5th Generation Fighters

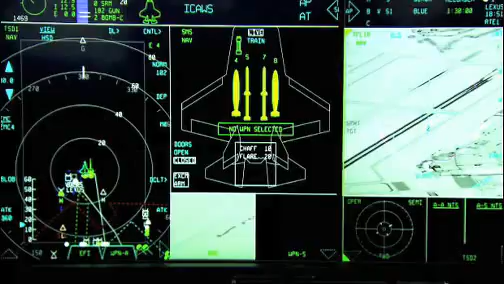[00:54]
the ability of the pilot to have knowledge that no one else has by use of integrated avionics, and the ability for us to keep the airplanes flying because
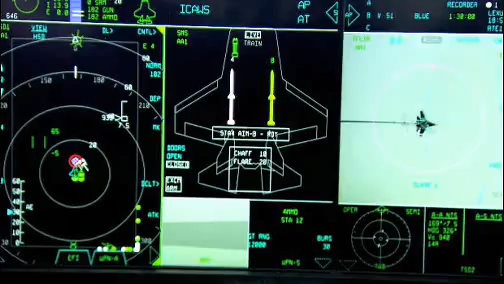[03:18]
The sensors and the sensor fusion capability on the F-22 and F-35 allow us to have complete situational awareness, 360 degrees around the aircraft.